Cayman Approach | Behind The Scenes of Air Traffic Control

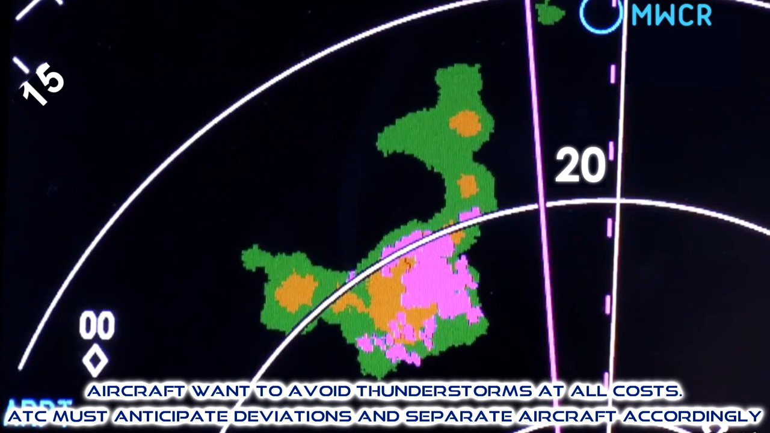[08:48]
Delta 687, can we come right into the cell that's about 10 miles ahead and give us a little more time to get down and then go direct mobile?